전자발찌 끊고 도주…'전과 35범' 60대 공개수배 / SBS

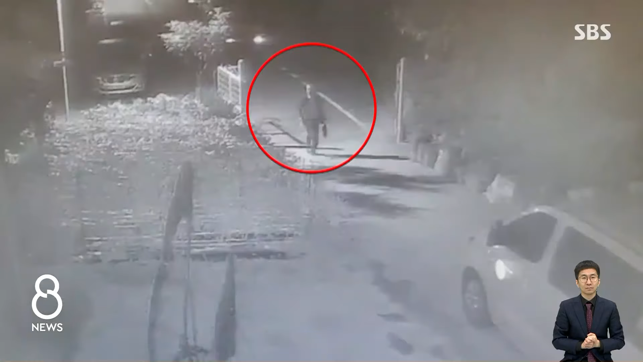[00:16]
어두운 밤 한 남성이 도로 옆으로 무언가를 던지더니 급히 자리를 뜹니다.
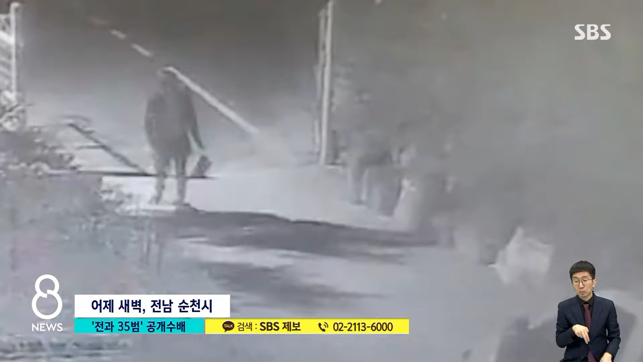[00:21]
어제 새벽 3시쯤 전남 순천시 옥천동에서 62살 김 모 씨가 전자발찌를 끊고 달아나는 장면입니다.